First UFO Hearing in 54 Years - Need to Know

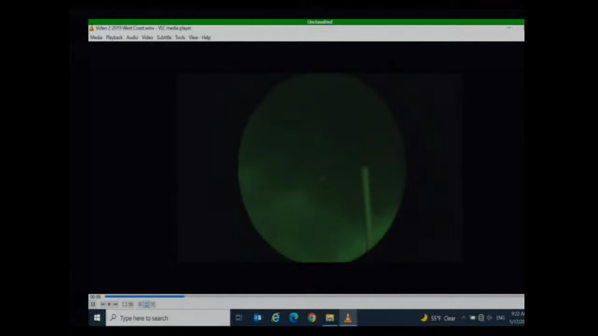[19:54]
This was recorded while the U.S.
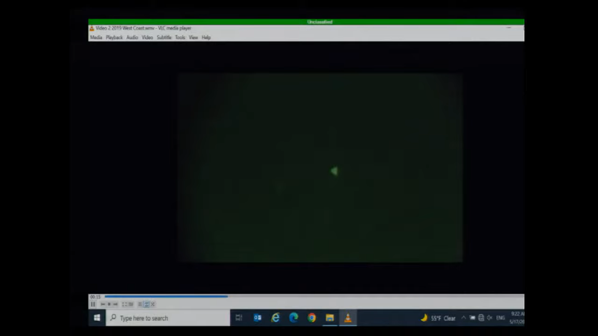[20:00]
Navy ship observed a number of small unmanned aerial systems in the area. And importantly, the video was taken through night vision goggles with a single lens reflex camera.